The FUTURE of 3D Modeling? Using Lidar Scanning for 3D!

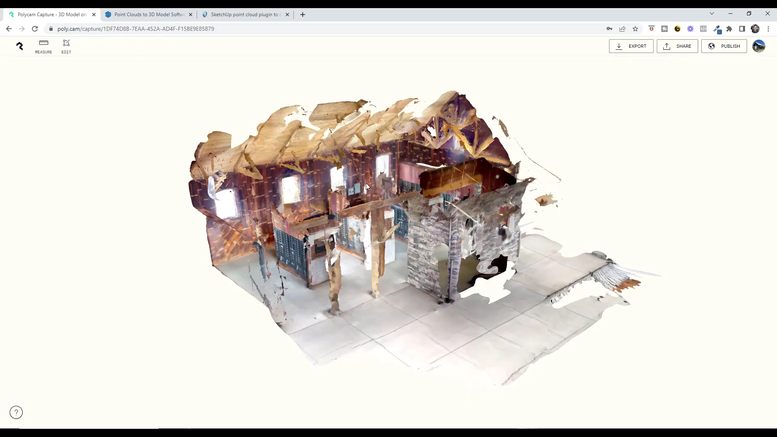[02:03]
And so you can take this data and actually export it into SketchUp. Like for example, this is a male building that I just scanned while I was
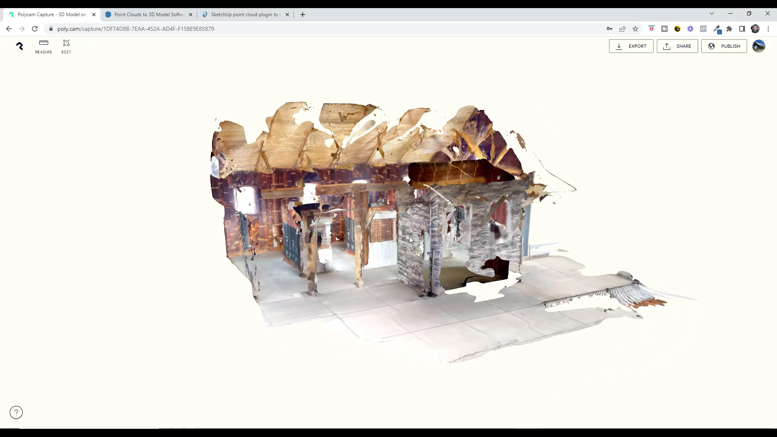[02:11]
out on a walk and I scanned the whole thing on the inside. So you can see kind of what that might look like.
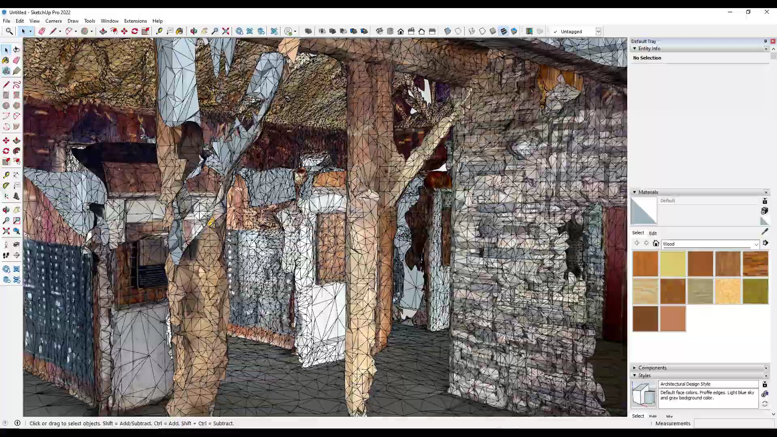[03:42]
But notice how when you bring that in as a mesh, it's just kind of all over the place, right?
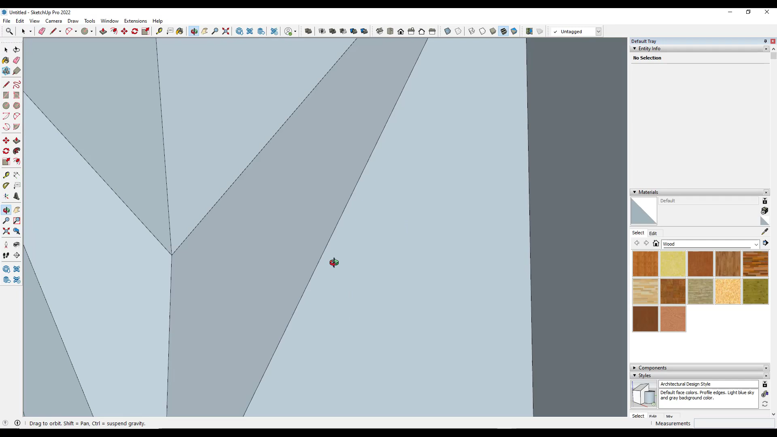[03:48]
Like you've got the information in here and it's actually pretty good. And so one thing I'm going to do is I'm going to select everything and then I'm going to right click and I have selection toys installed in SketchUp. And what I'm going to do is I'm just going to select all the edges and I'm just going to toggle them to soft.
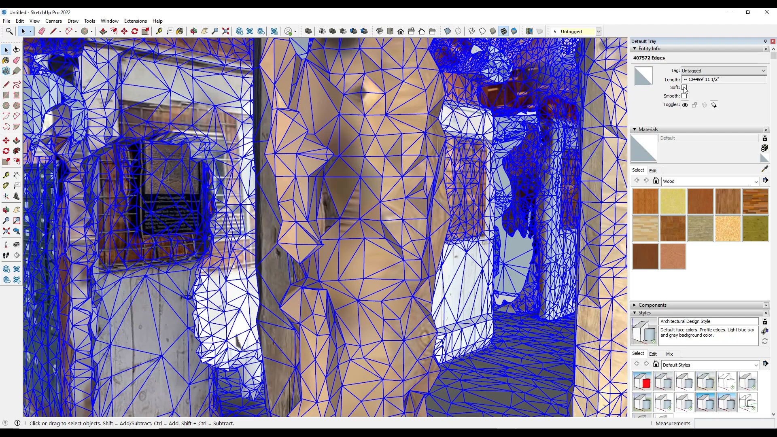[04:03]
That way, now I'm not seeing all the edges that are in here. And so once you get those edges cleaned up, you can see how this gives you some interesting and valuable information, right?
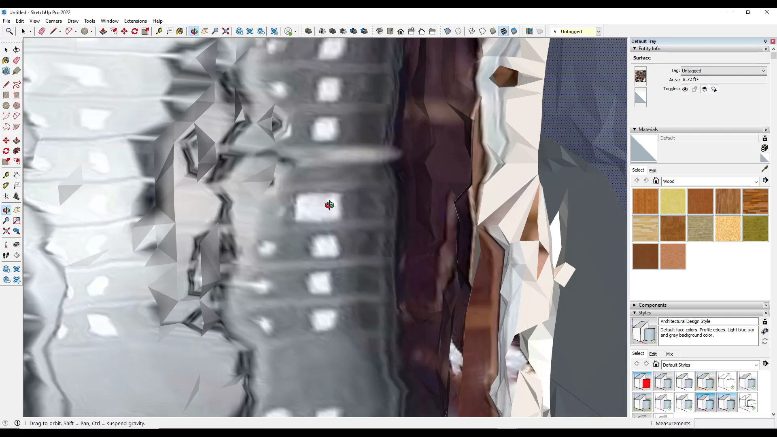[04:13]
So if I look at this, right, I can see things like where, where the wood transitions to the stone
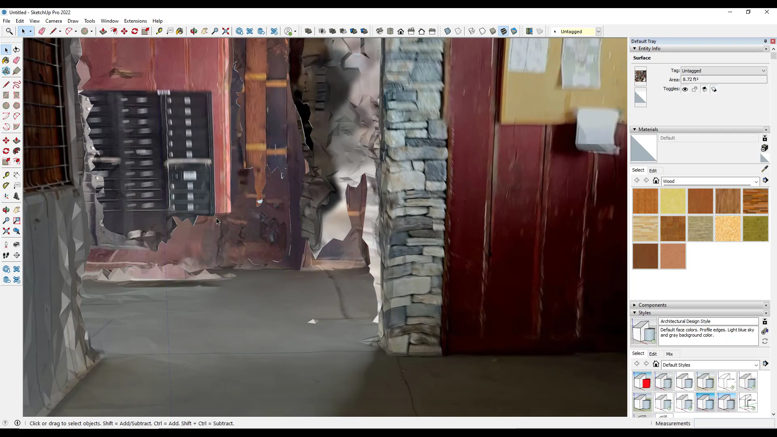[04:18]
and I can see like where the mailboxes are and other things like that.
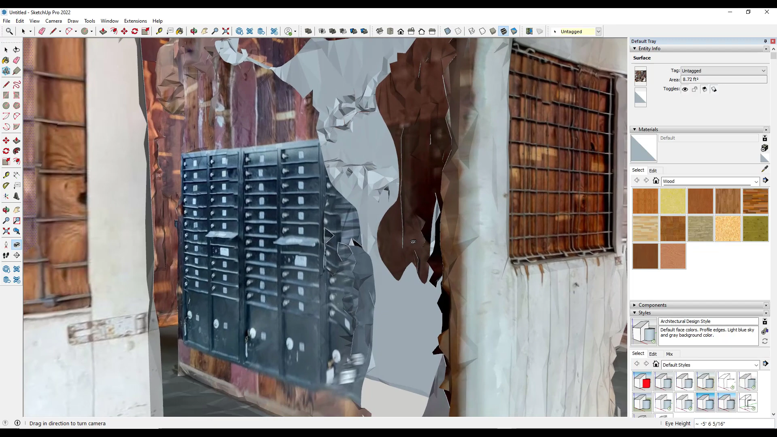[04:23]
Now it's not ultra high resolution, which is probably a good thing because otherwise these could be massive files. But the problem with these is they're really hard to model on top of, right?
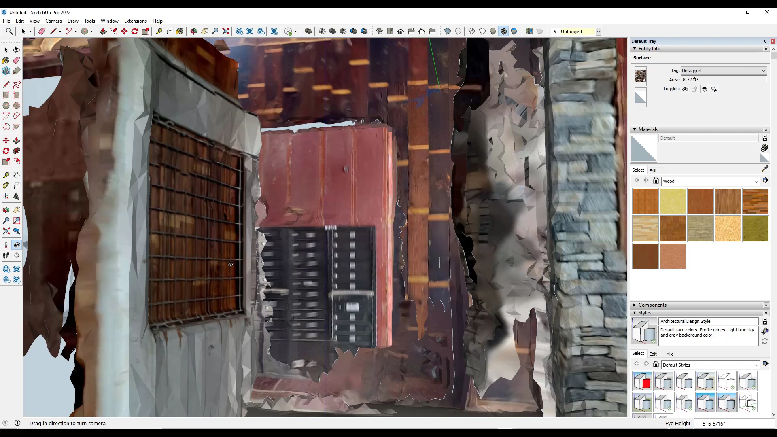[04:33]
So in addition to this being really heavy, it's also really hard to model on top of. And so the problem with this is this actually picks up
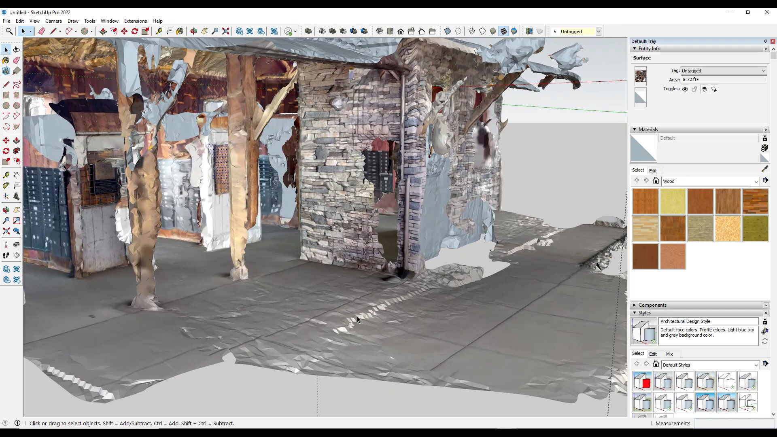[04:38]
all the imperfections in things that are in the real world as well.
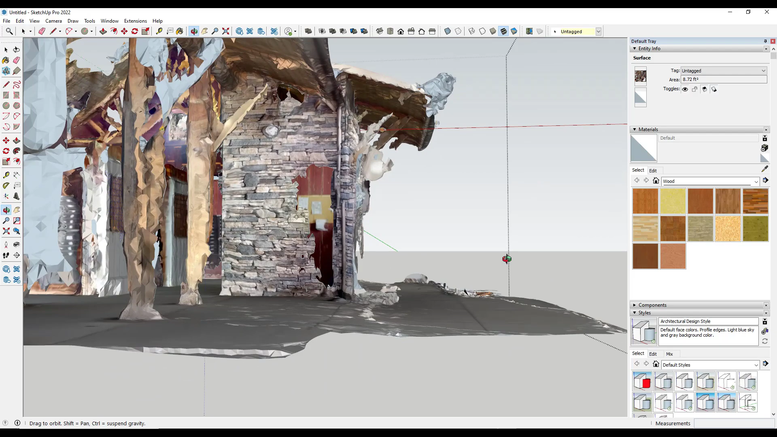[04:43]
So things like the pavement slope, it's actually picking that up, which is great from a realism standpoint, but it's not necessarily great from a modeling standpoint because it's really hard to come in here and actually model on top of this, right?
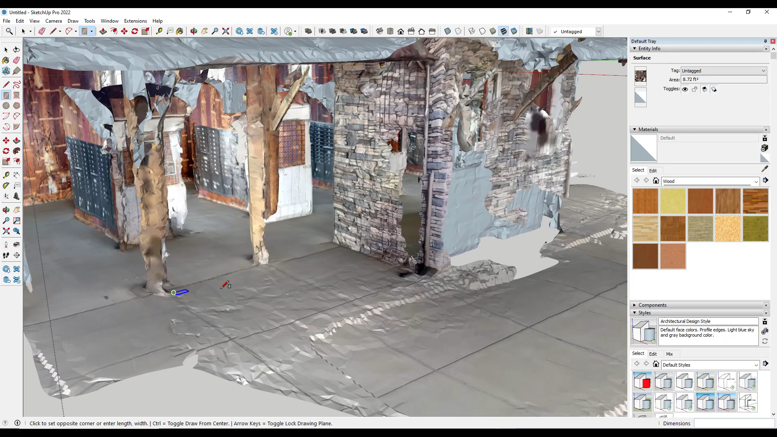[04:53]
So if I wanted to model like sidewalk on top of this, you just start getting faces kind of merging with other faces. You can definitely do it.
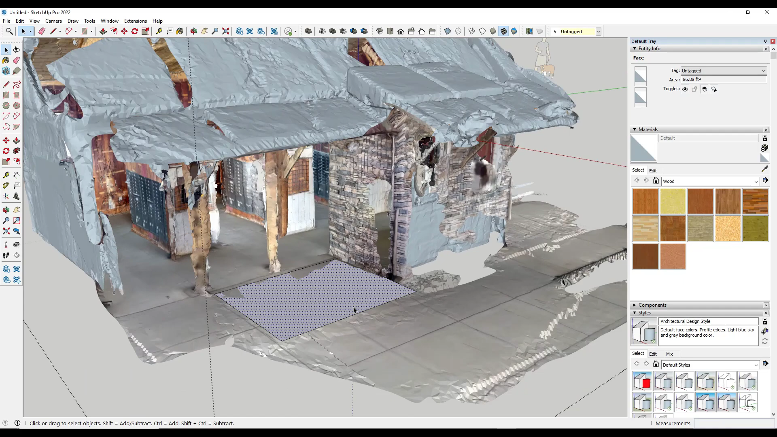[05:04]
You can group that geometry and actually come in here and work with it, but it can be a little bit clunky. So at the moment, I'm not using this data a ton for actually bringing into my models, just because the amount of cleanup and other work that has to happen in order to get it to where I need it to be is a little bit more than I'm willing to do right now. That's not to say there's not value in LiDAR scanning.
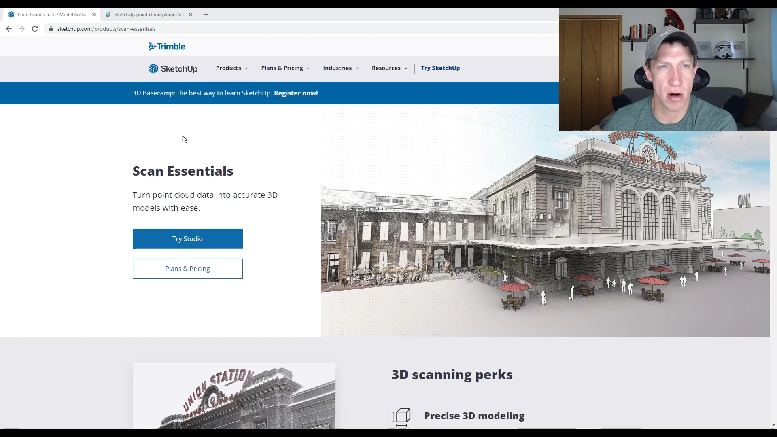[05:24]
We'll get there in a second, but there are tools out there like Scan Essentials from SketchUp,
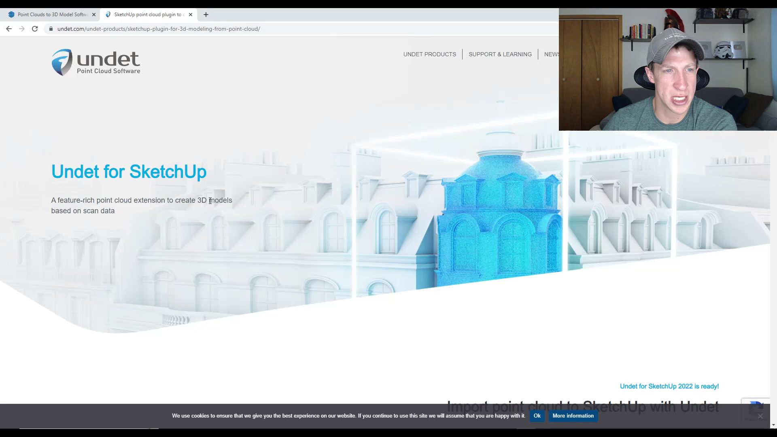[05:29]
as well as programs like Undep that are designed to help you start working from point clouds.